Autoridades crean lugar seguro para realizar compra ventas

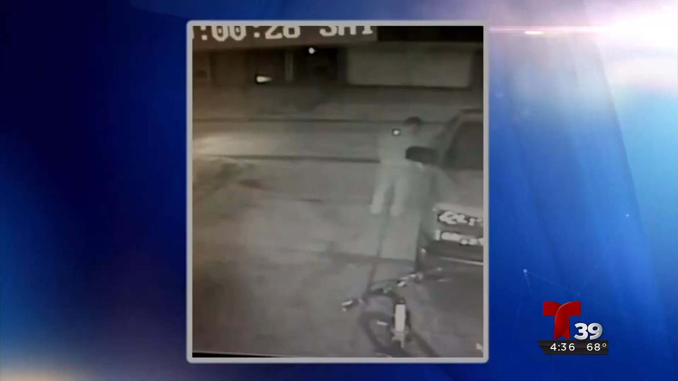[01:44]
En este video de vigilancia del mes pasado, vea que está un vendedor afuera de su vivienda. En este otro vehículo se encontraban los supuestos compradores.